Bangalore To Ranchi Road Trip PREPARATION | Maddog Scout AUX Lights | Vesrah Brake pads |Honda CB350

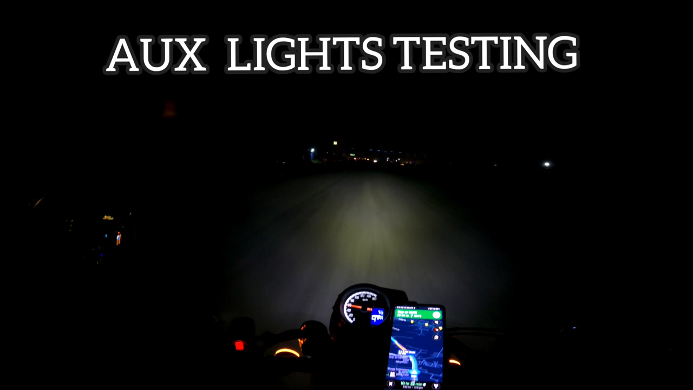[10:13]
तो भाई लोग अभी देखो मैं टेस्ट कर रहा हूँ जो ऑक्स लाइट लगवाए हमने स्काउट ऑक्सिलरी लाइट्स, तो उसका टेस्टिंग देख लो, ये हाईवे पे हम लोग टेस्ट कर रहे हैं, और देख सकते हो कितना ब्राइट स्प्रेड है,
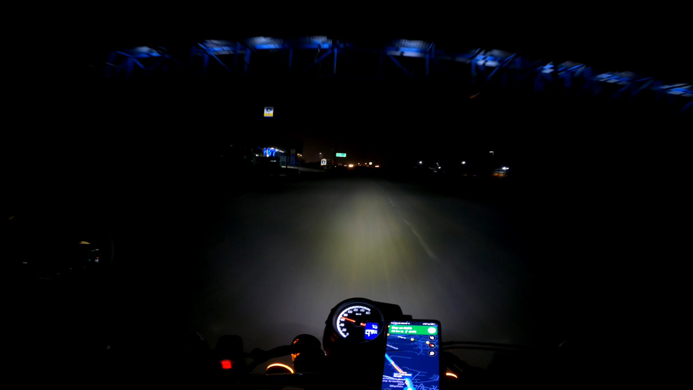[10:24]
और ये अभी ऑक्स लाइट ऑन है, ये देखो मैंने ऑफ़ कर रहा हूँ अभी,
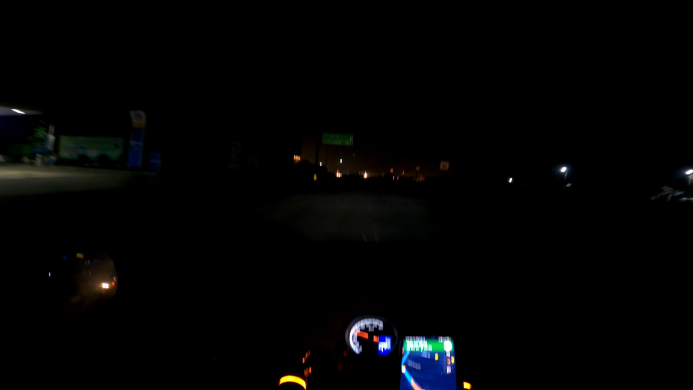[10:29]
ये देखो कुछ नहीं दिख रहा भाई, तो ये सेफ भी नहीं है, इसलिए मैं ज़्यादा देर ऑफ़ करके नहीं रखूँगा, ये देखो।
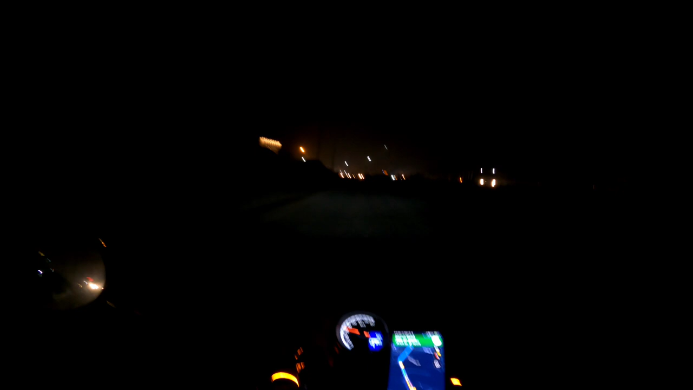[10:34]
तो भाई अभी हाईवे पे हैं, ज़्यादा देर लाइट्स ऑफ करके नहीं रख सकते हैं। और अब आपको पता चल ही गया होगा क्योंकि ऑक्स लाइट्स क्यों ज़रूरी है, स्पेशली होंडा हाइनेस के लिए। तो भाई अगर आपको हाईवे पे ट्रैवल करना है या लॉन्ग टूर करना है,